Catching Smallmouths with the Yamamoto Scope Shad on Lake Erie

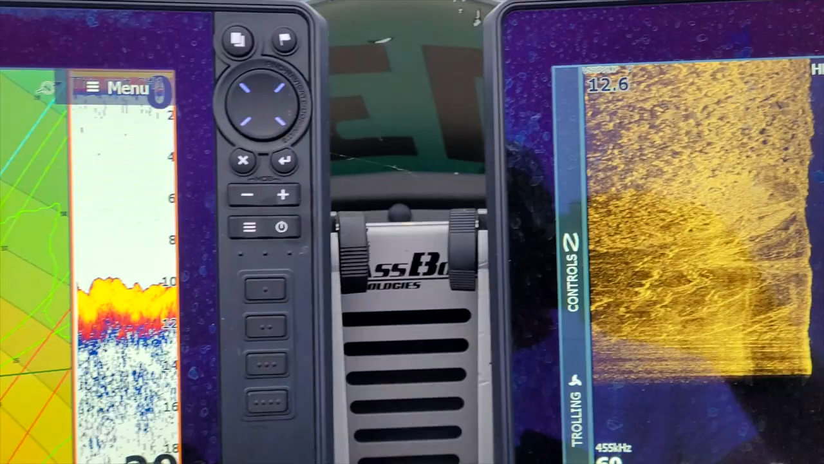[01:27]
So anything I see out there on the active target,
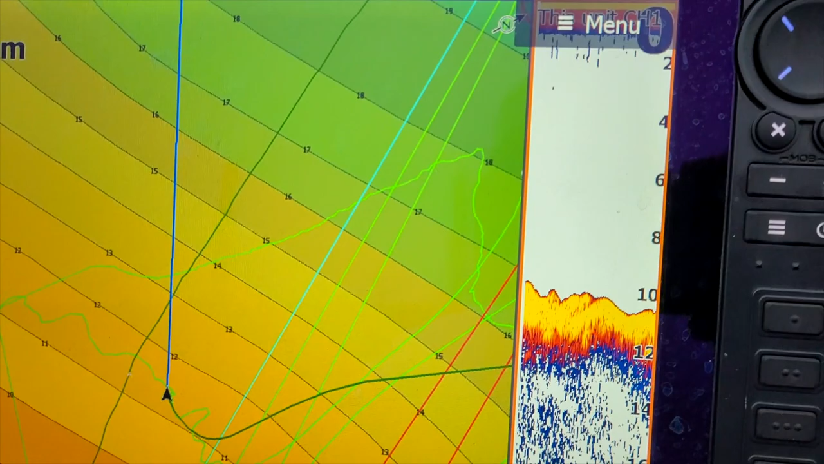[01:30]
whether it's a rock or a fish, you can't really tell a lot of times because these smallmouth hunker down in these rocks.
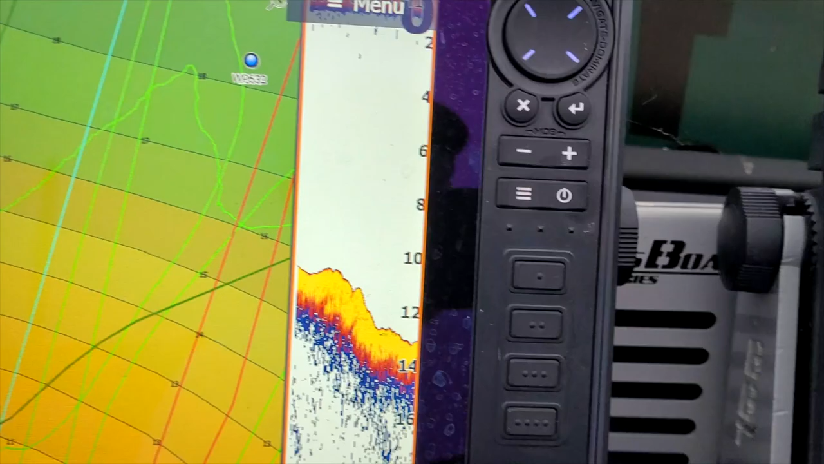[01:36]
But I'm just inching along with my ghost trolling motor. And I'm pivoting that transducer, so I'm looking around with the active target.
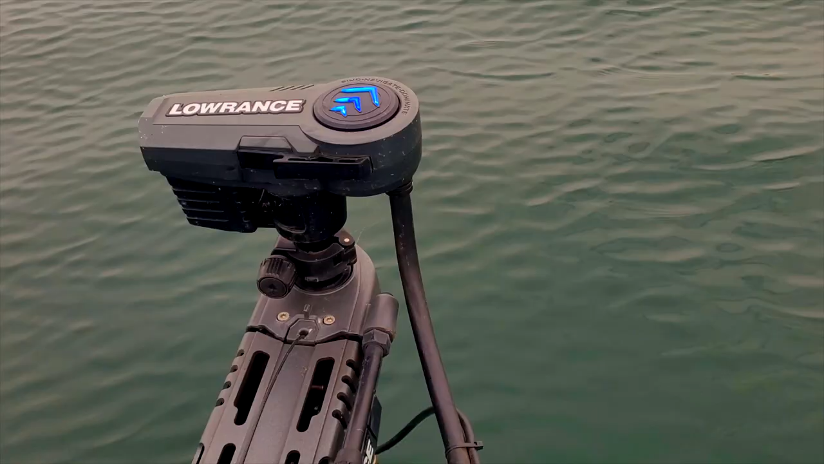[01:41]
Anything that I see, I'm fishing a flat.
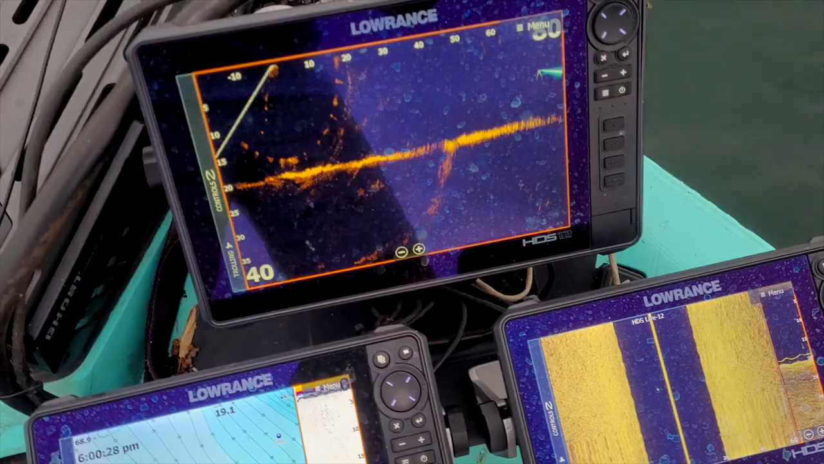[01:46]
Anything I see out there, 60, 80, 100 feet, I fire this at it.
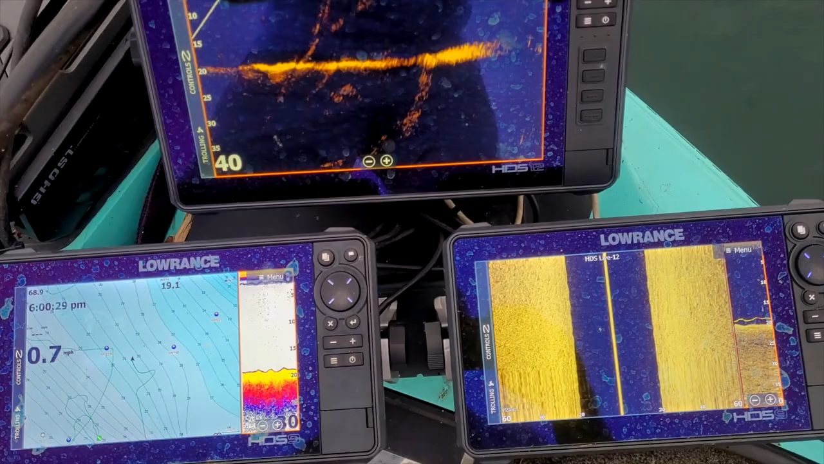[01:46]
On screen: speed 0.7 mph
It sinks really slow, kind of does some little shaking and movements depending on how you rig it. So there's a lot of action on this bait with the tail as it sinks.
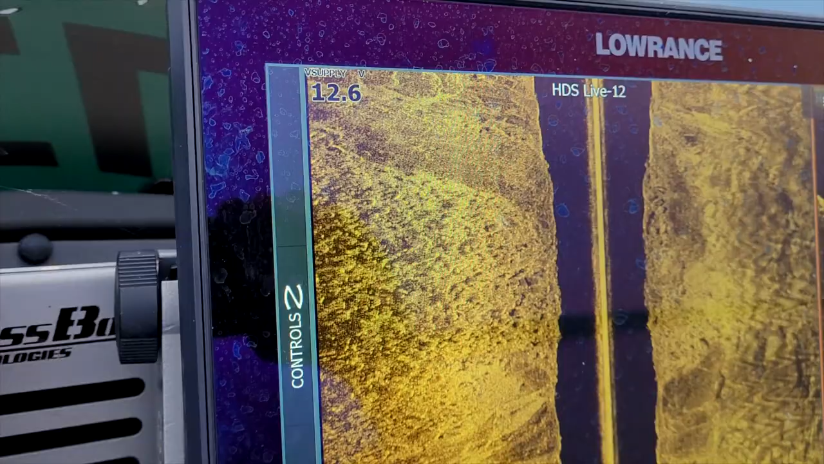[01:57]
I mean, I'm seeing these fish come off these rocks, and some of them are coming up 10 feet to bite it.
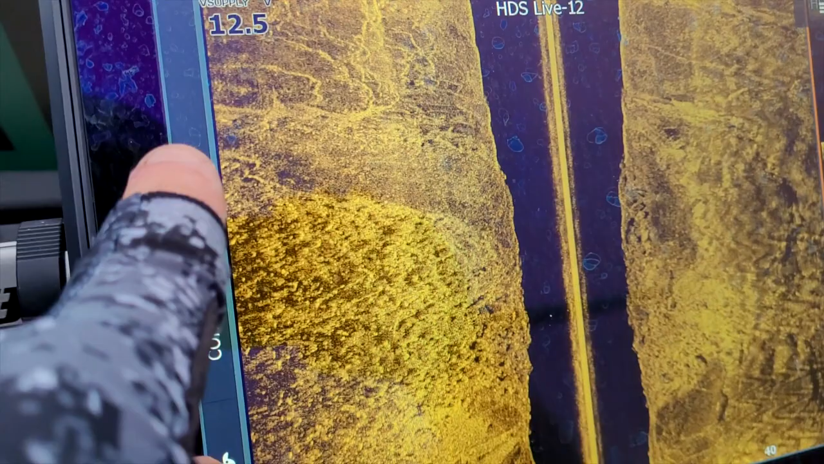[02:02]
They're biting it just after it hits the water. So that is what we're doing today on Lake Erie.
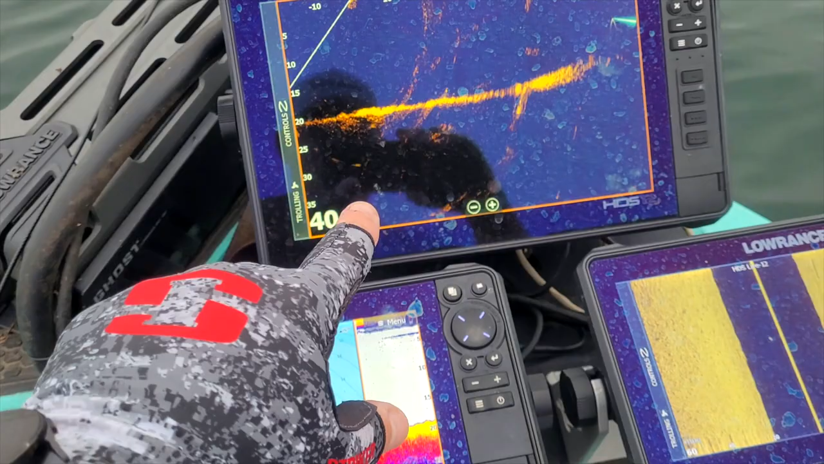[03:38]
Of course, that's the active target too, which is unbelievable.
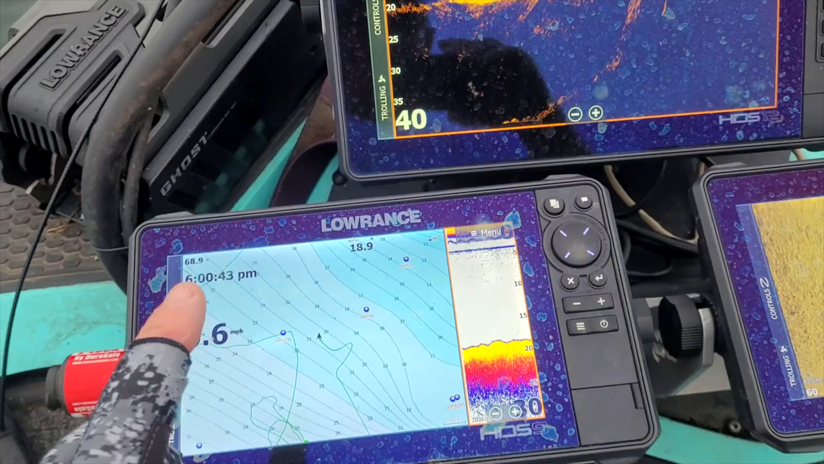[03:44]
I run my charts, CMAP on this side. I always have Navionics in here too. So I have two different charts. Sometimes I put it over here, but when I'm on the Great Lakes, I'll show you how I set this up.
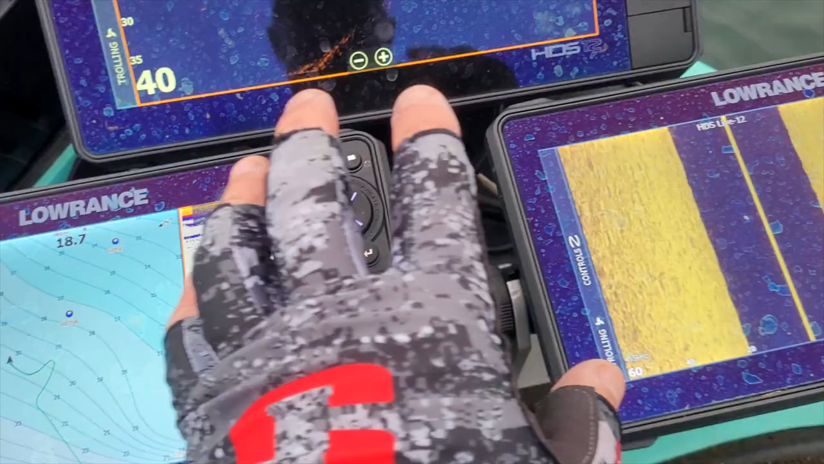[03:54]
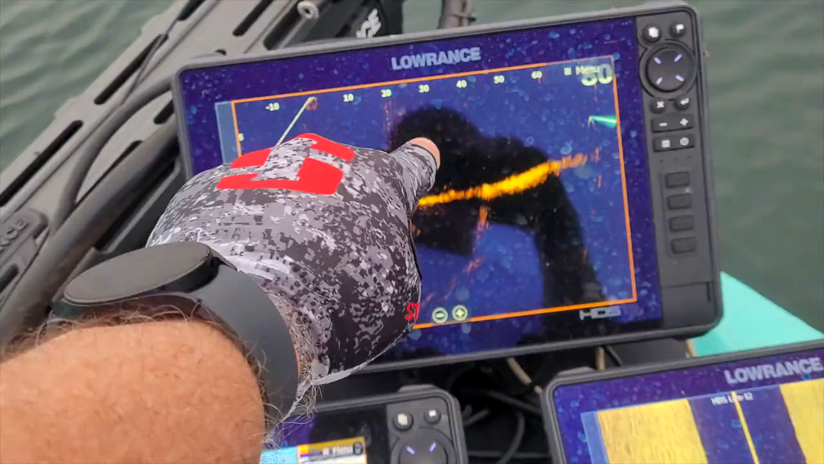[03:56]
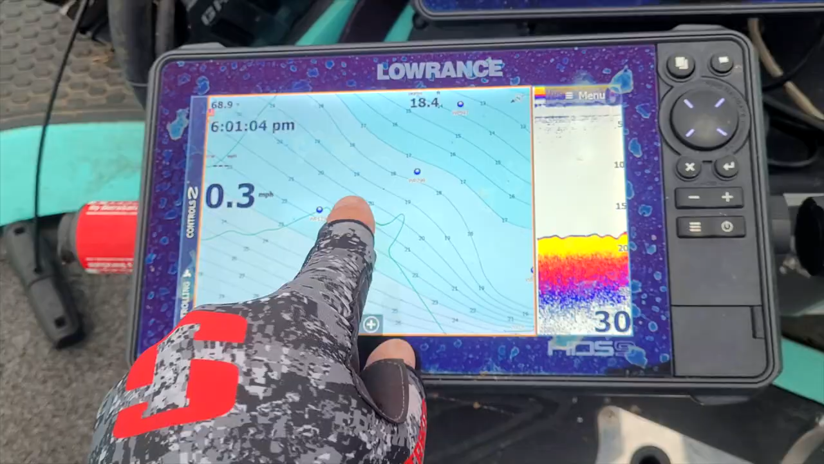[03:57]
On screen: speed 0.3 mph
Active target, chart, regular 2D sonar straight on my, right on my transducer of the Ghost.
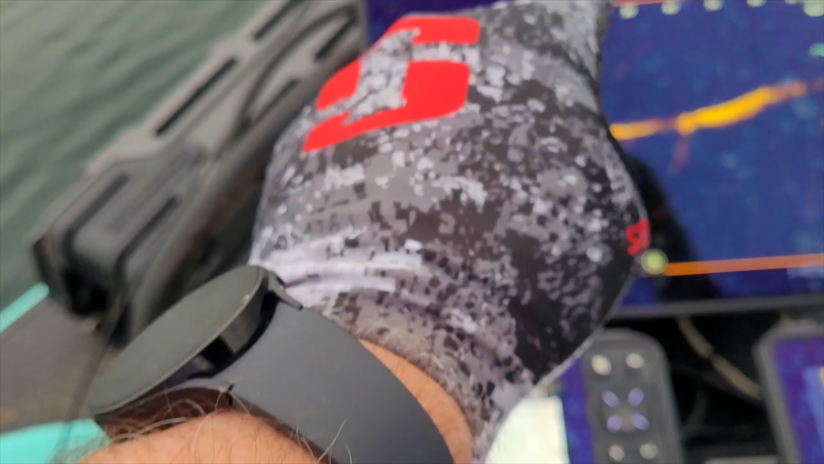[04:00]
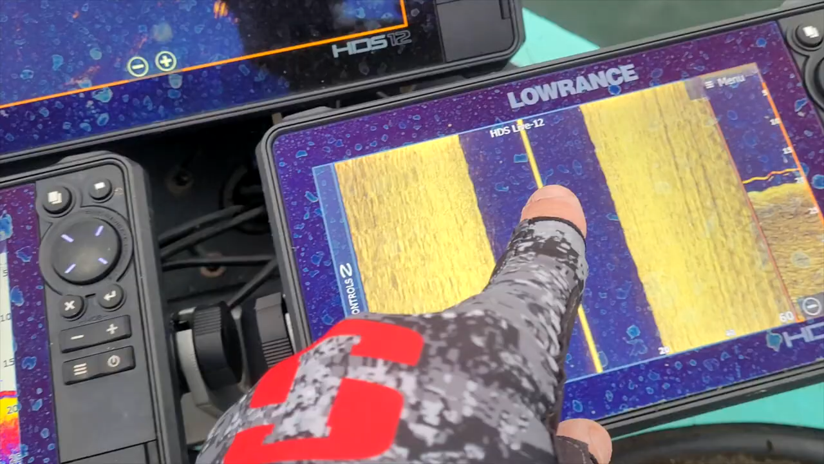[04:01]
And then on this side, I'm running structure scan
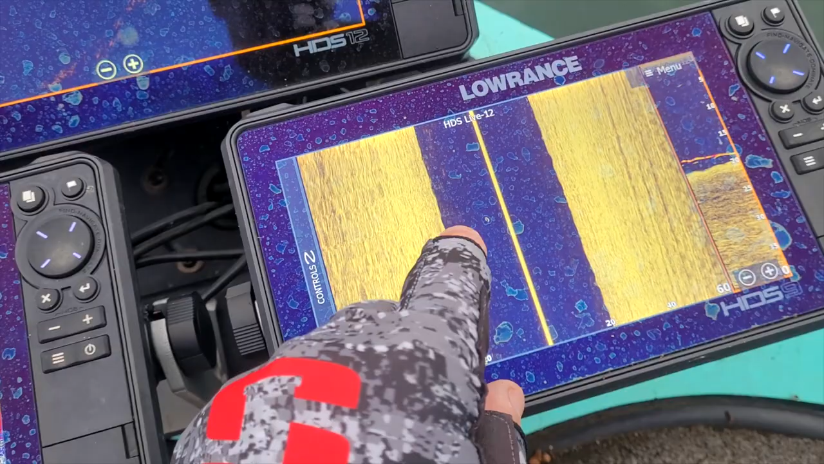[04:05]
on the back so that I can run my down scan on the back.
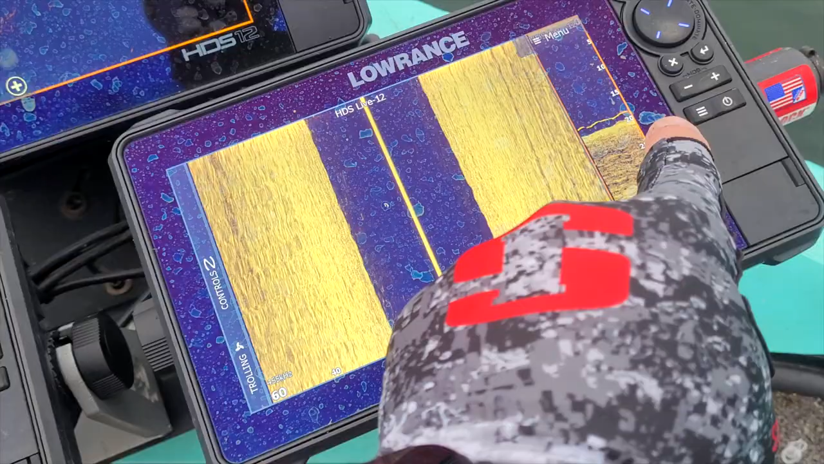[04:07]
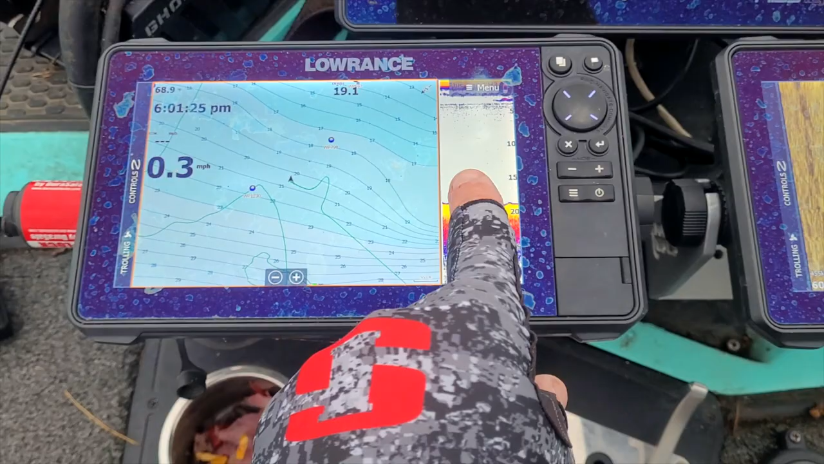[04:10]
On screen: speed 0.3 mph
So any fish that I don't see on here, sometimes I see it here, which is pretty cool.
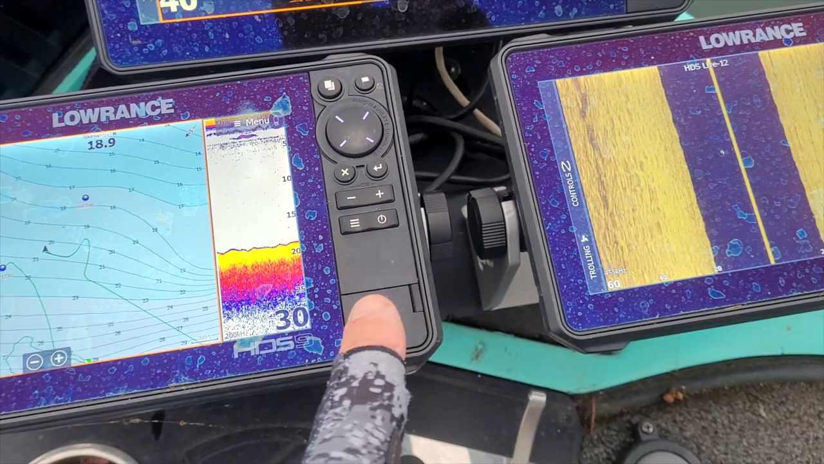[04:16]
A lot of times I'll flip to the back motor and jack one. So actually right now there's a fish.
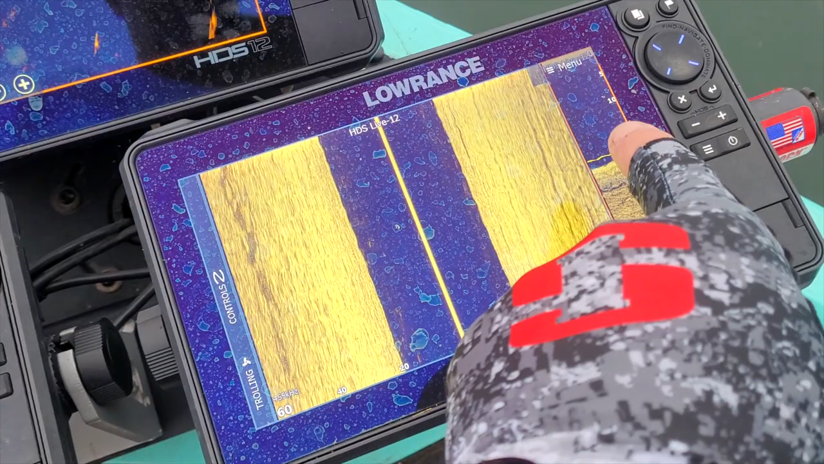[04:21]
So perfect timing. Thank you, fish. There's a fish under the back of the boat and not in the front.